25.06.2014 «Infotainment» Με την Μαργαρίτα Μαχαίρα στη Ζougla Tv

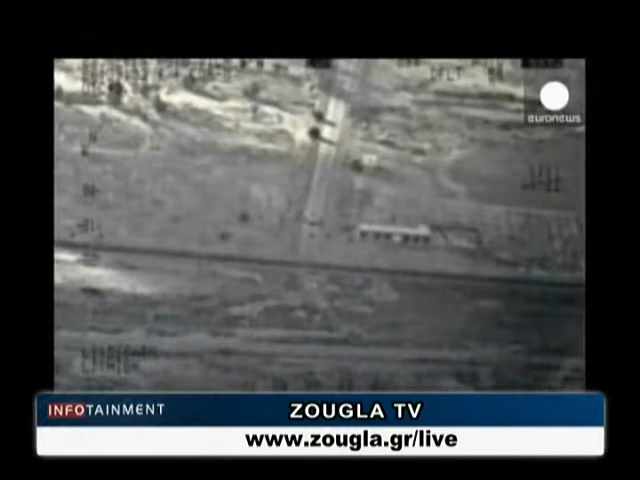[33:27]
Το Υπουργείο Άμυνας του Ιράκ έδωσε στη δημοσιότητα βίντεο από αεροπορική επίθεση εναντίον
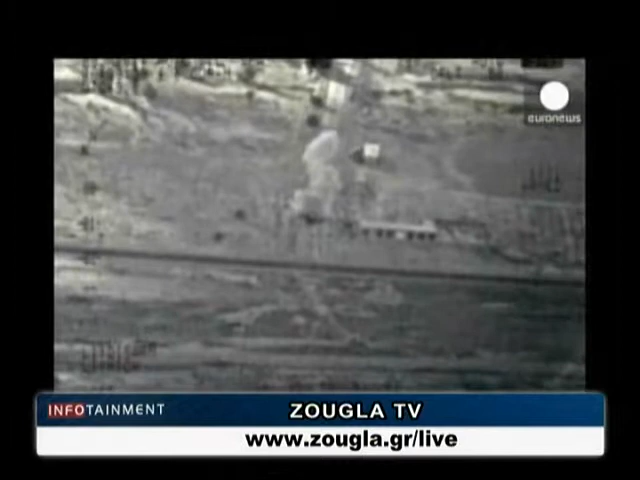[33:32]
τζιχαντιστών που έχουν αναπτυχθεί στο διελιστήριο της Μπαϊτζή στα βόρεια της Βαγδάτης. Αργά το βράδυ της Δευτέρας, οι τζιχαντιστές ανακοίνωσαν ότι κατέλαβαν το διελιστήριο.